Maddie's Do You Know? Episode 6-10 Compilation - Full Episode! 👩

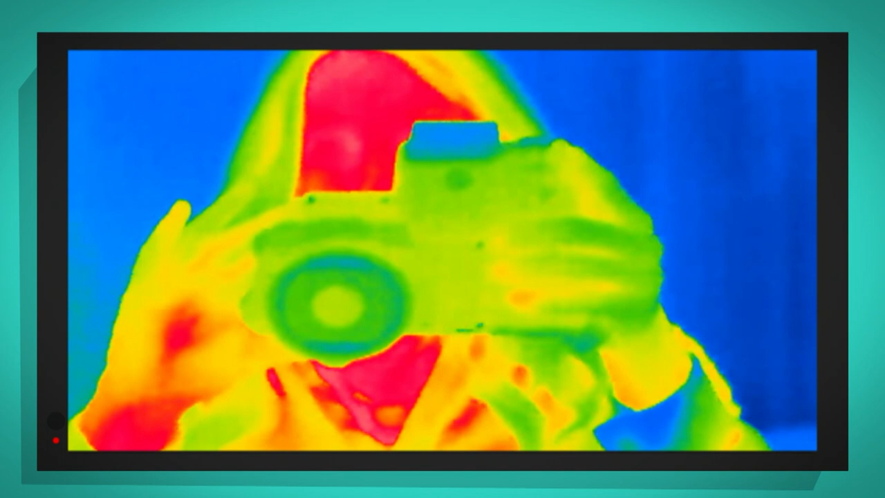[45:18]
Blue things are cold and red things are warm So look can you see just how red my face is?
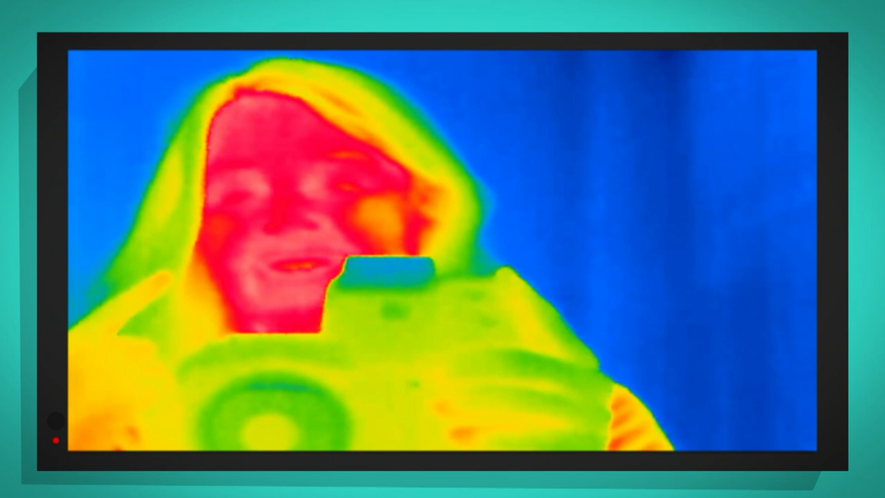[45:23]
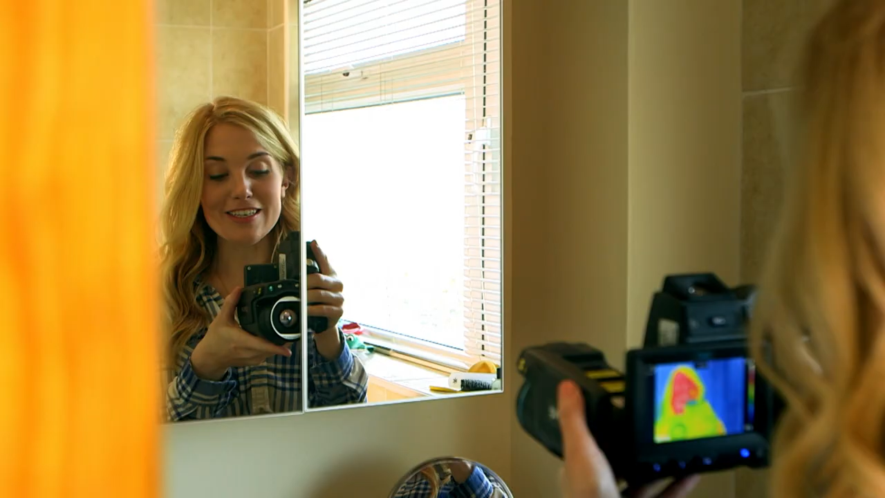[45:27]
And that's because the inside of my body is
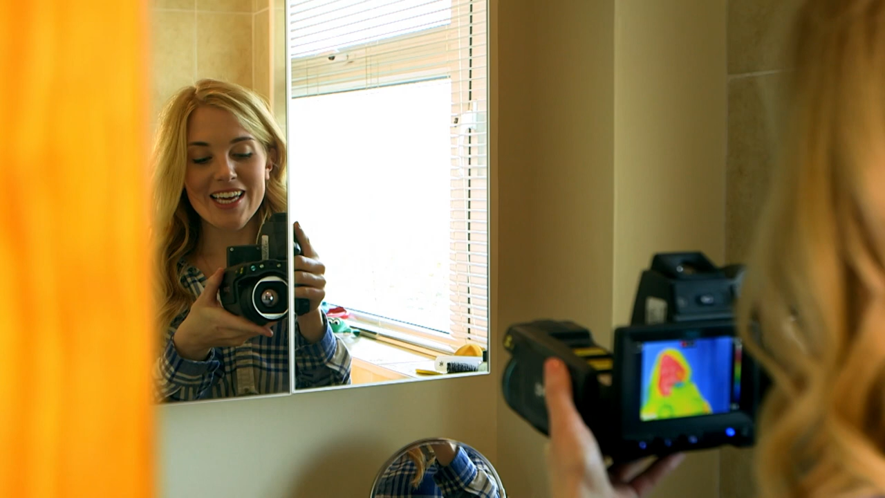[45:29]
warm What about the inside of my mouth?
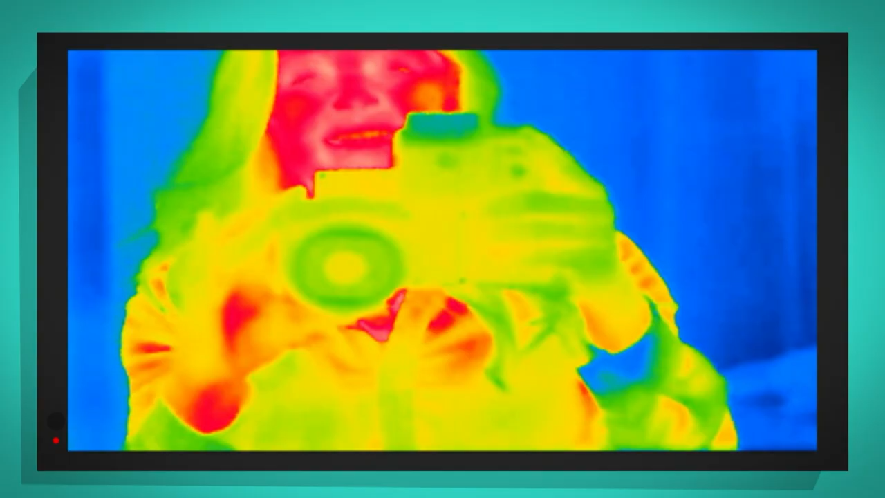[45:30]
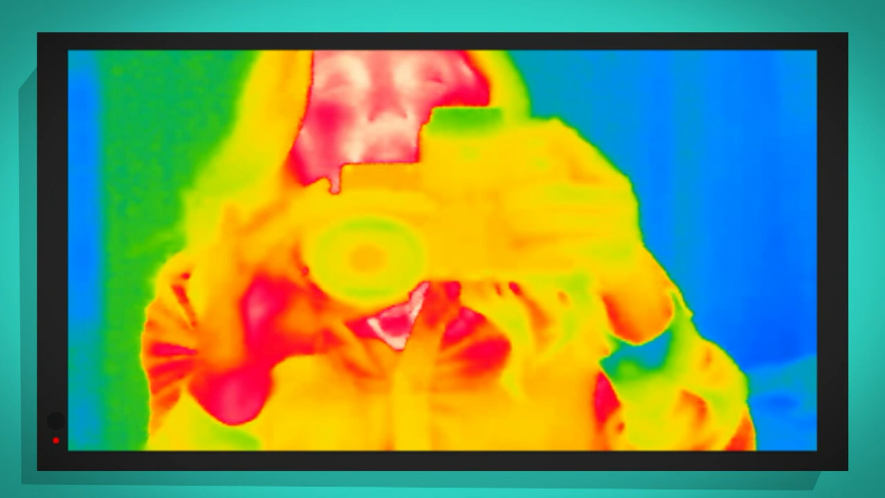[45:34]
It's so hot that it's white Let's have a look down at the floor shall we?
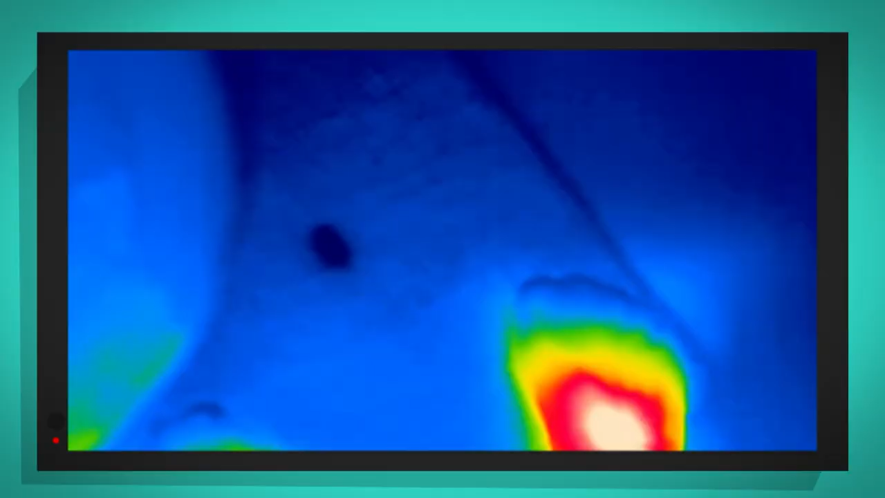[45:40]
My feet are bright red because
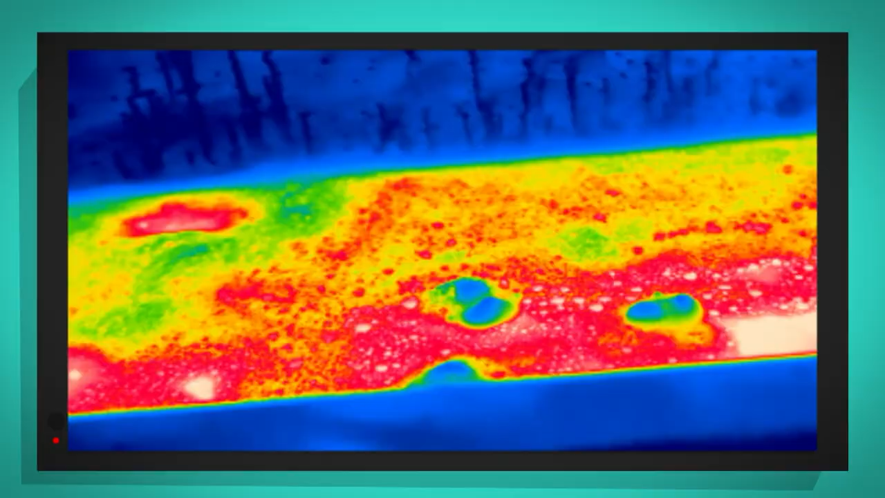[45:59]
Look at that That the bath
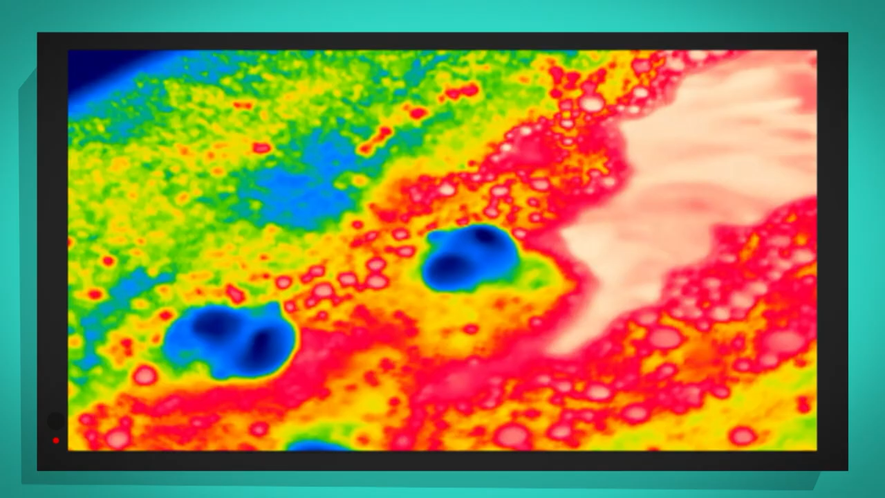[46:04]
water is bright red and yellow And that's because it's warm In
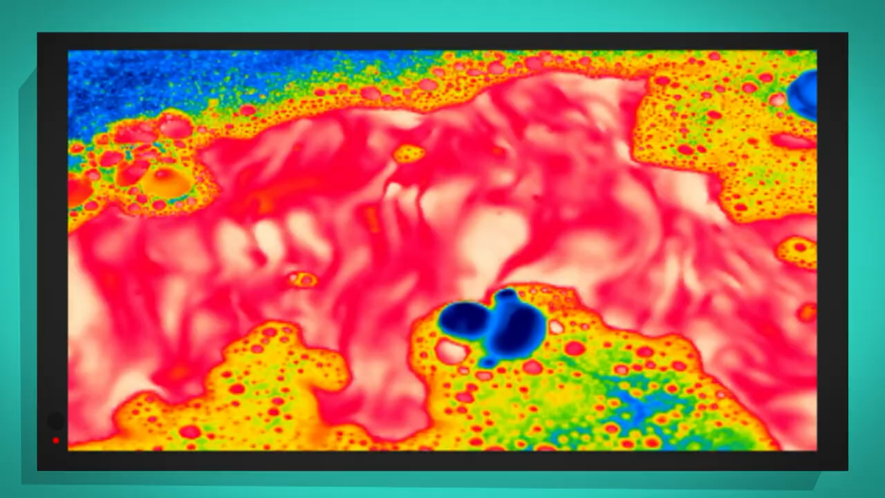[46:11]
some places the water is even white and that's where it's very hot But can you see?
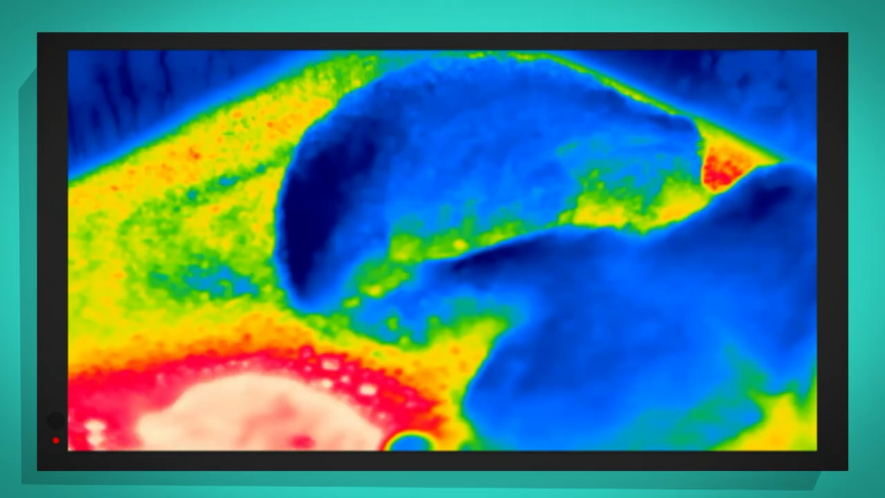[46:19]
The mountains of bubbles are blue
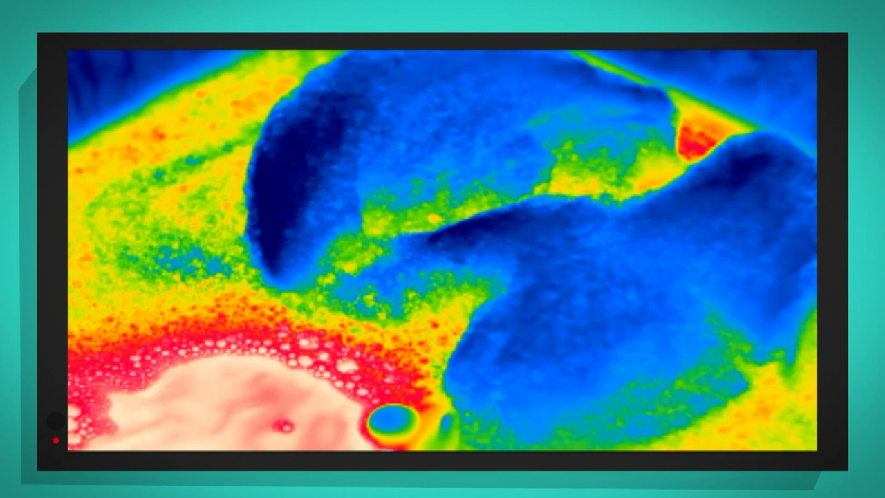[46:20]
And that's because the bubbles are cooler than the water You know what else is blue?
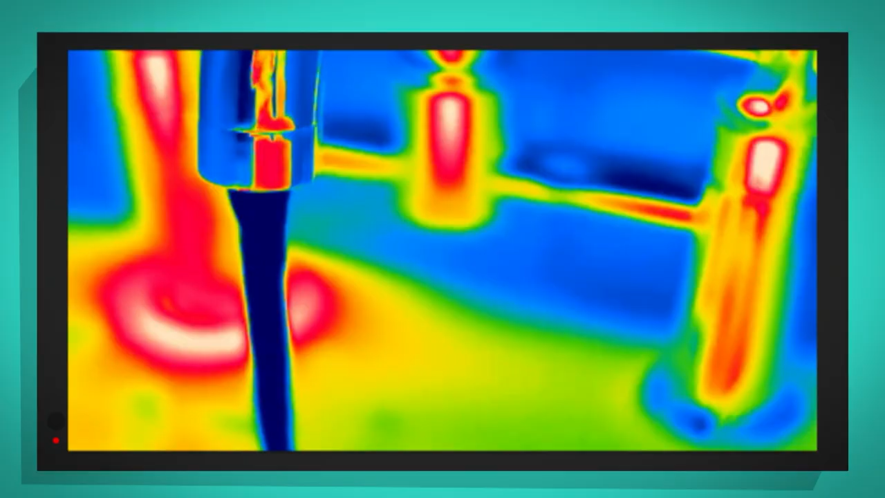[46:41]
It's really dark blue The water must be freezing